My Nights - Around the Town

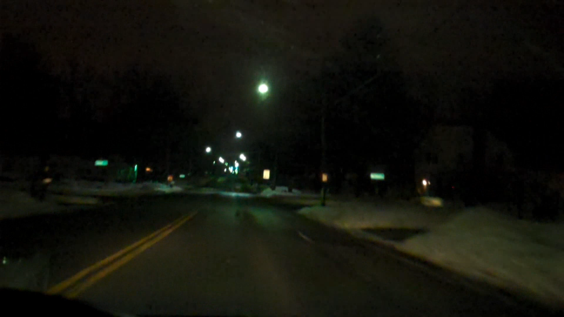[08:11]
So, uh, yeah, see you in a minute. Um, okay, so, I am now turning into the Walmart parking lot. Um, I'll show you what that looks like as if none of you have seen a Walmart parking lot before. But, this is the one I always like to go to. Um, there's a lot of cool memories in this place.